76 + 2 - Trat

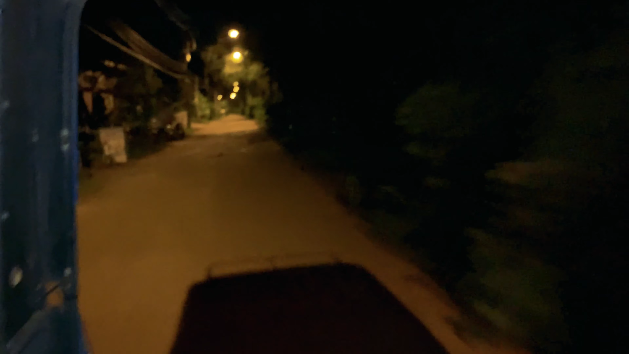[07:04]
At least there's the occasional light. The driver's driving forwards and not backwards.